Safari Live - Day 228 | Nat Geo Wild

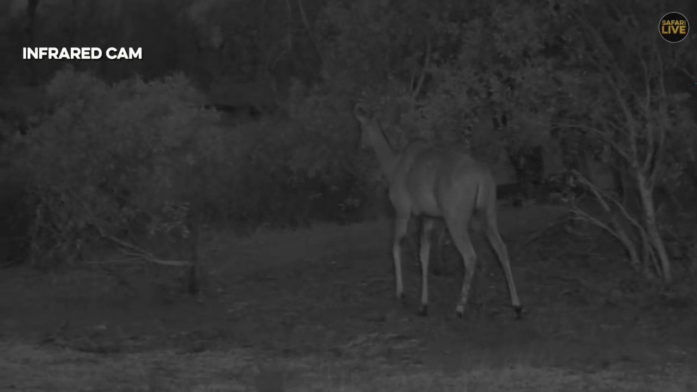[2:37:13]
And it's a good time of day for animals to be moving around. It's still bright enough to see, but the coolness is soft to see. But the coolness is so much more than earlier.
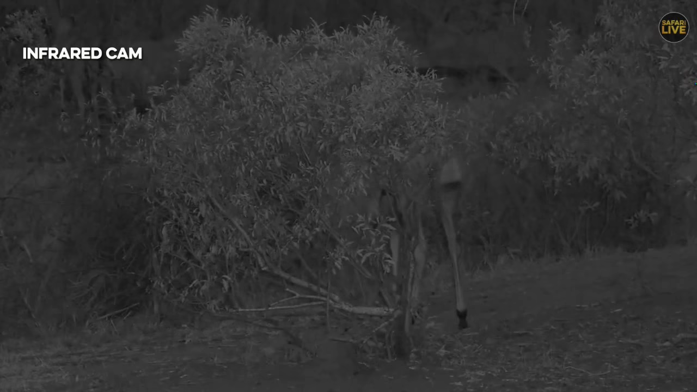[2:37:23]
And look at that. That's exactly what I was talking about, about the dacre.
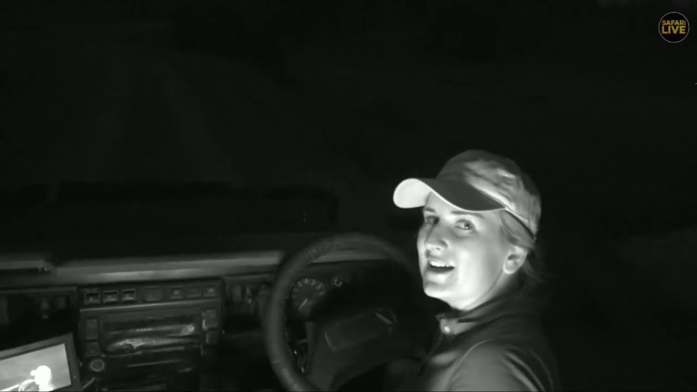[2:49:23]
Our infrared light is not working. It's malfunctioning as we speak. The sensor is going on and off. On and off.
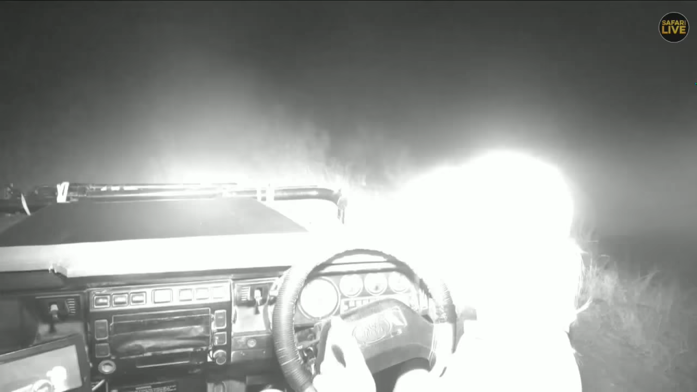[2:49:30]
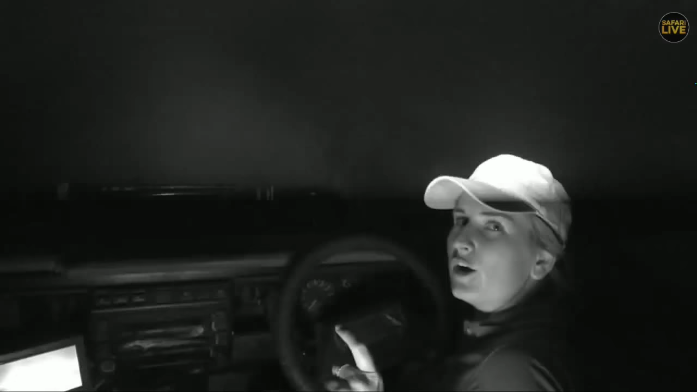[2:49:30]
On and off. I saw it. Come on. Wait. It's working. It's working. Let me show you the day kit. It's still there. It isn't. There it is. It's very far away.
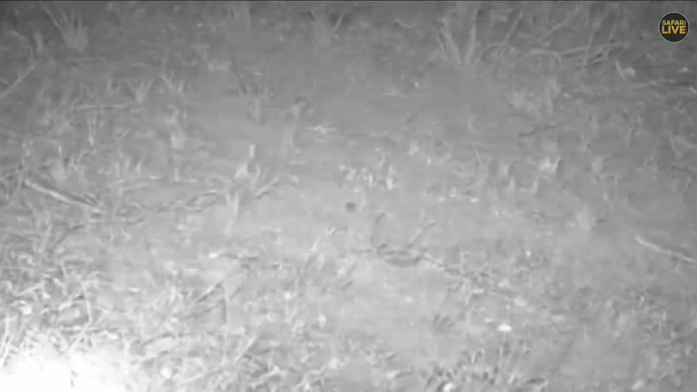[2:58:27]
Okay, infrared is off. Hello, little one.
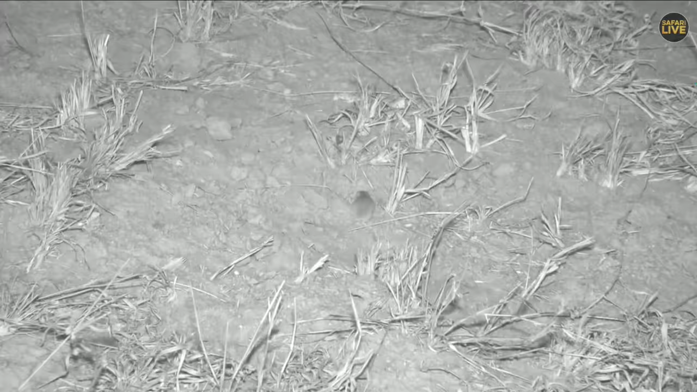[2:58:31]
Look how small and tiny it is. Of course, I found a little mouse. It is now frozen in the grass. Don't worry, we don't have any lights on it or anything. That thing is like the length, with its tail, the length of my index finger. That is how small this little creature is. It hopped on the road. I thought it was a frog initially, but it is not a frog. Little mousy, can you turn around, please, so we can see what you are? I haven't got a clue what species this is. I know it's not one of the striped mouse.